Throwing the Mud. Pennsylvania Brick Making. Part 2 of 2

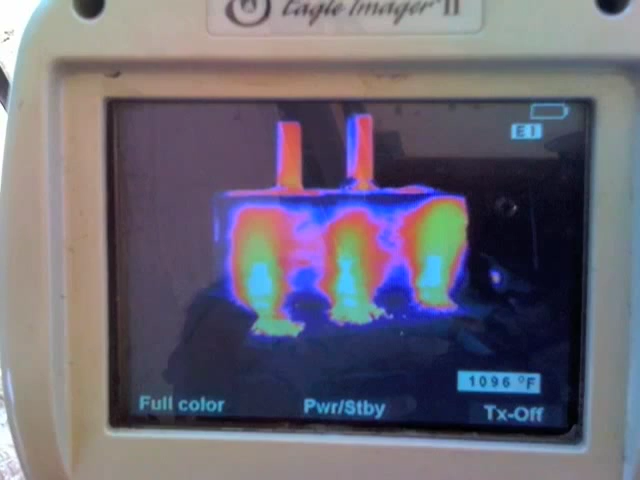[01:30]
You can see the three fires and it's peaking out at almost 1100 degrees Fahrenheit.
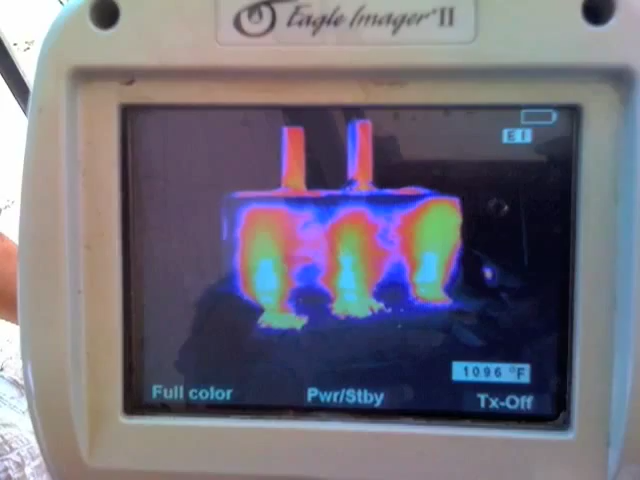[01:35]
We eventually had to replace our chimneys.